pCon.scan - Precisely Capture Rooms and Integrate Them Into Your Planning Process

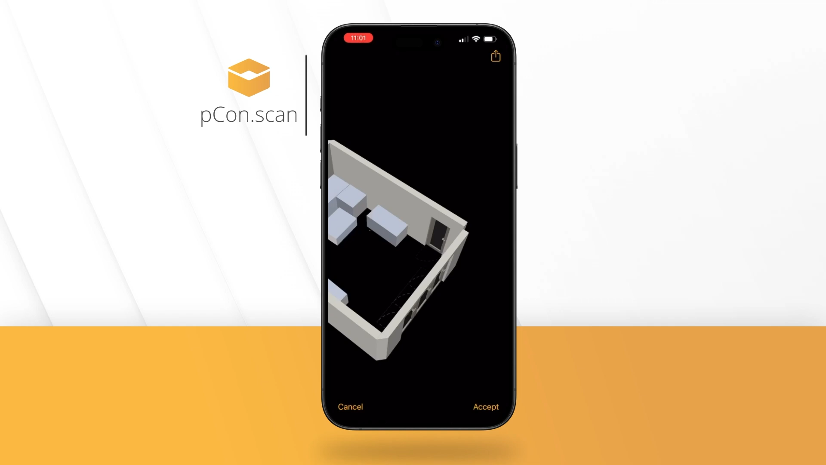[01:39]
Open your scan with a click and view the captured room as a 3D model.
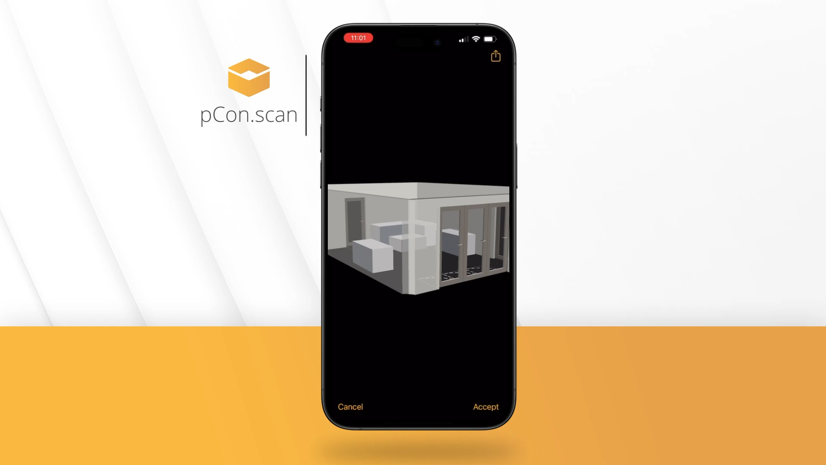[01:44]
You can make changes at any time, such as deleting dummy objects.
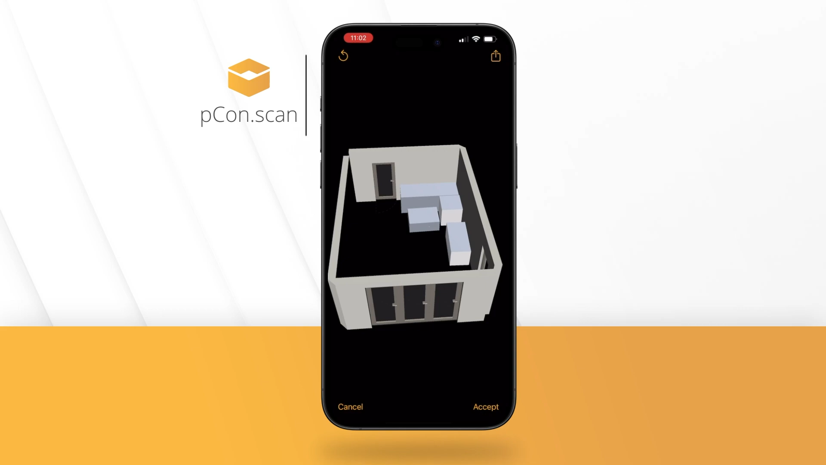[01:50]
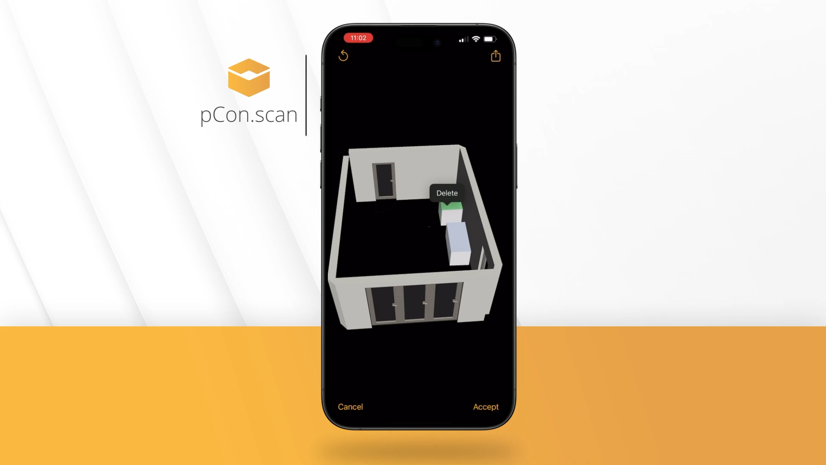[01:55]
The captured room elements are editable.
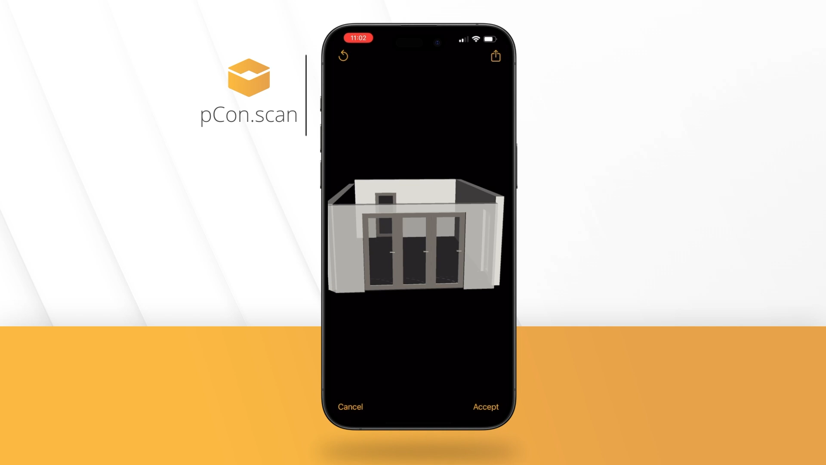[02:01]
Transform a captured window into a glass front with a few clicks and capture all necessary room details on site.